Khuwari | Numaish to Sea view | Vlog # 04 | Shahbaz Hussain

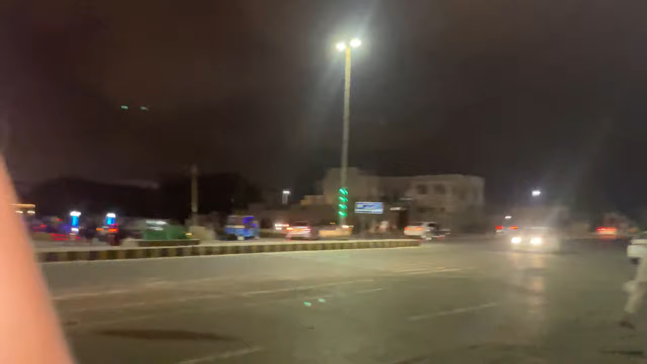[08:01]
ये देख सकते हैं हम लोग क्लॉक टावर पे पहुँच गए हैं और ये बस खड़ी हुई है और ये लास्ट बस है, इसके बाद कोई बस है ही नहीं।